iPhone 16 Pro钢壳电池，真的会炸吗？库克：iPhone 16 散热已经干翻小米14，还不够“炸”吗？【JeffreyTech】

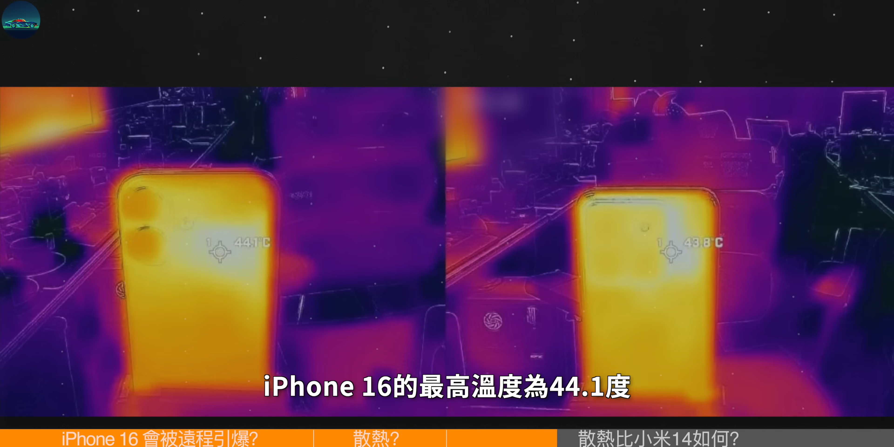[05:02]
1度小米14的最高温度为43.8度两者都没有出现高温警告一气
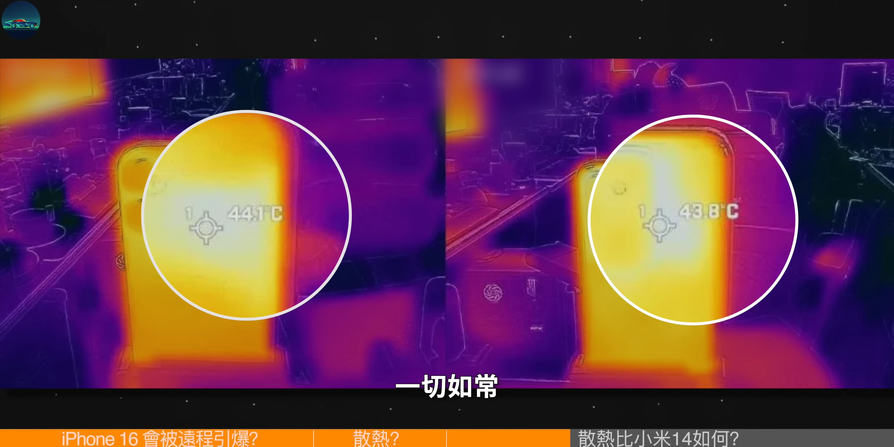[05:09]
如常估计直接录像到煤电关机都是轻轻松松的不
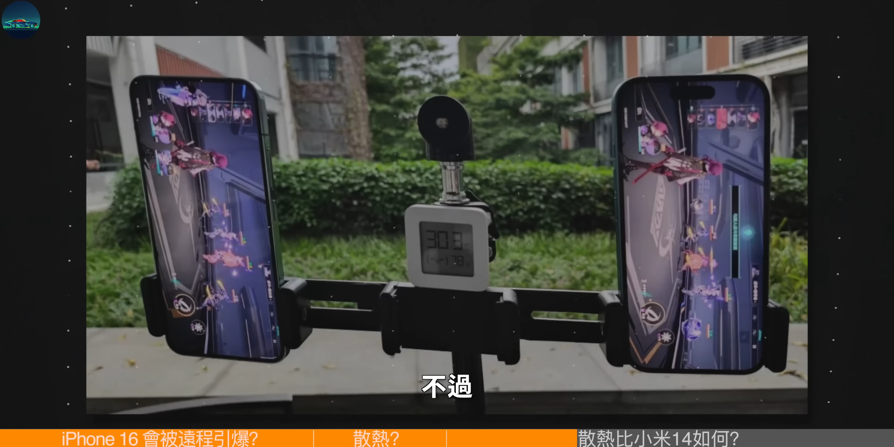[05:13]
过当场景更换到户外高温下时结果却与在室内时有所不同持续录像30分钟后iPhone16的最高温度为44.6度小米则是45.
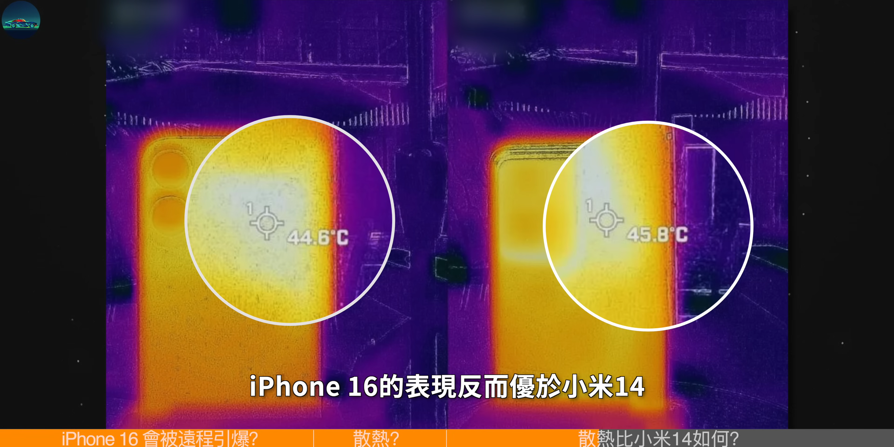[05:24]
8度但iPhone16的表现反而由于小米14冰框温度差距也十分明显
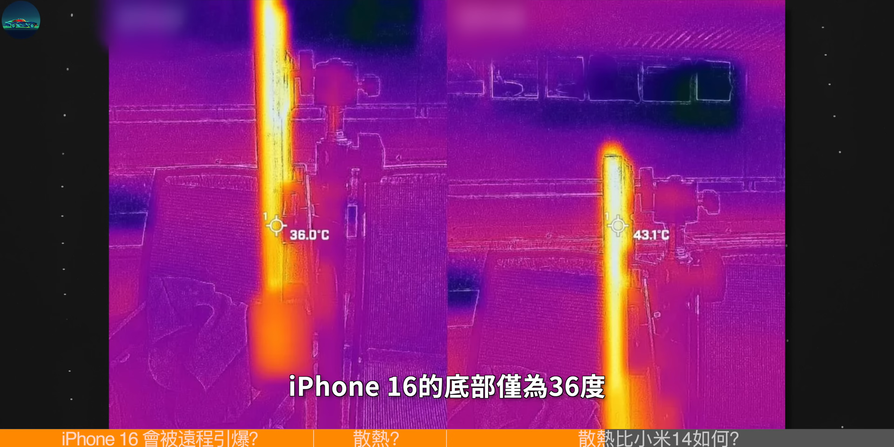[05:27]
iPhone16的底不仅为36度而上半部分则是43.
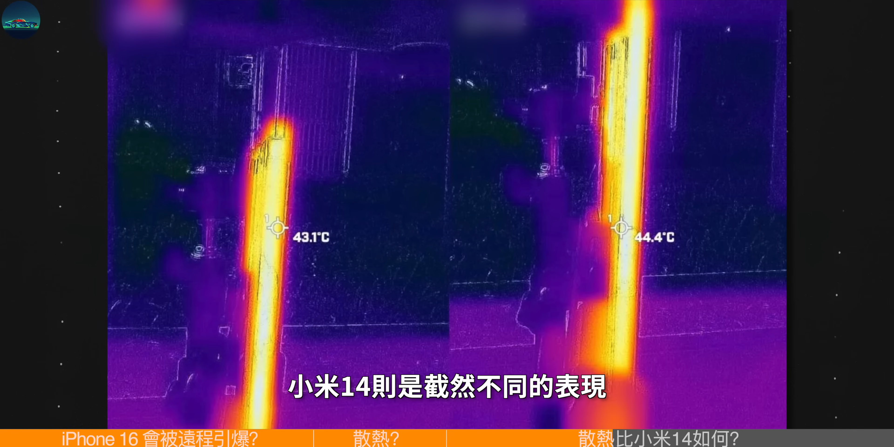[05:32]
1度小米14则是截然不同的表现上半部分为43.1度下半部分为44.
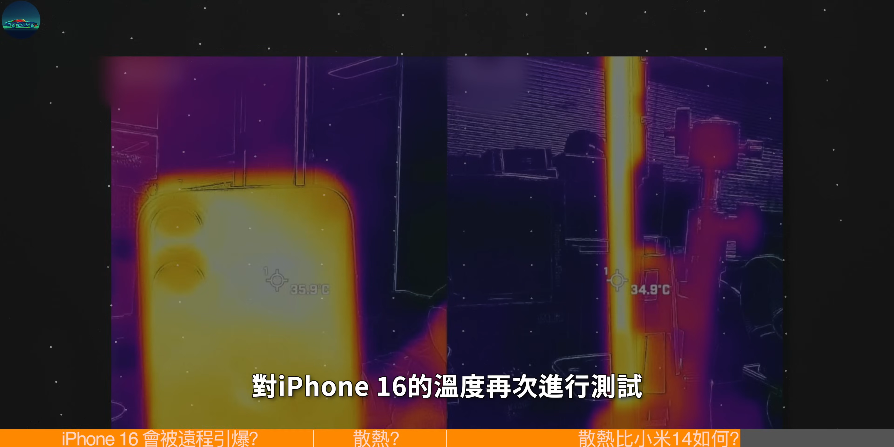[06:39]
iPhone16的温度再次进行测试最高温度仅为35.9度侧边温度则是34.
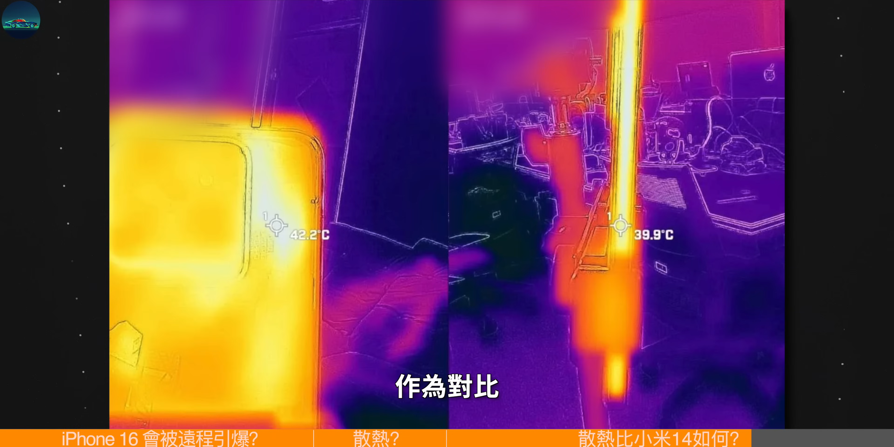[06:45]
9度作为对比小米14此时的最高温为42.2度侧边温度为39.